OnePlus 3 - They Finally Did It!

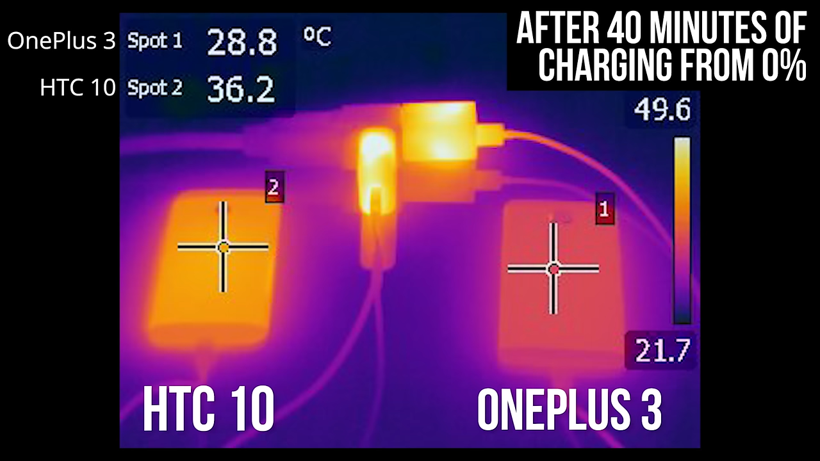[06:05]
Here's a thermal camera shot versus the HTC 10, which uses Qualcomm Quick Charge 3.0 for comparison.